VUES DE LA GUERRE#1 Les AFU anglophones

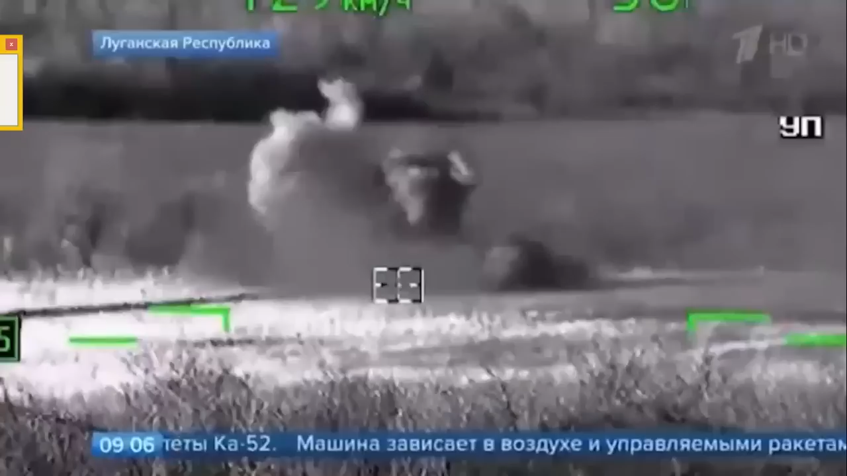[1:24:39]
Ceux qui survivent à ça, ils sont quasiment tous en PTSD, plus ou moins. Ça, c'est des tirs depuis un hélicoptère.
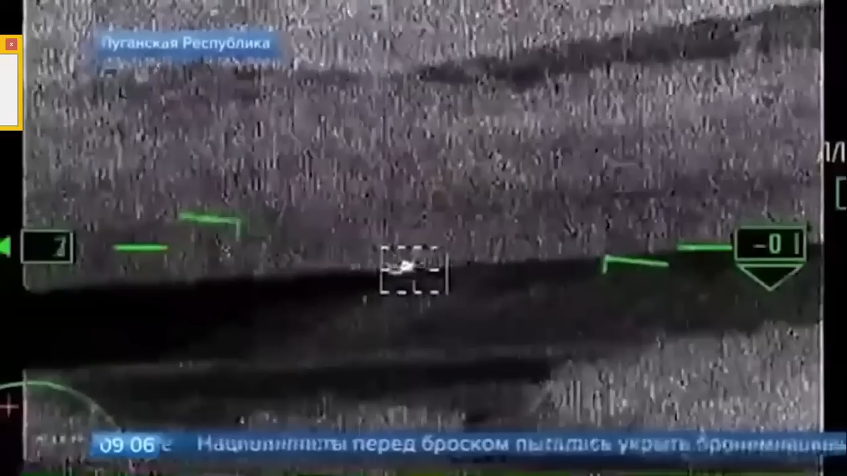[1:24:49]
l'hélicoptère, il peut être à deux ou quatre kilomètres de distance. Vous ne le voyez pas, lui, il vous voit. Vous ne le voyez pas, vous ne l'entendez pas, lui, il vous voit et il vous envoie un missile ou autre chose.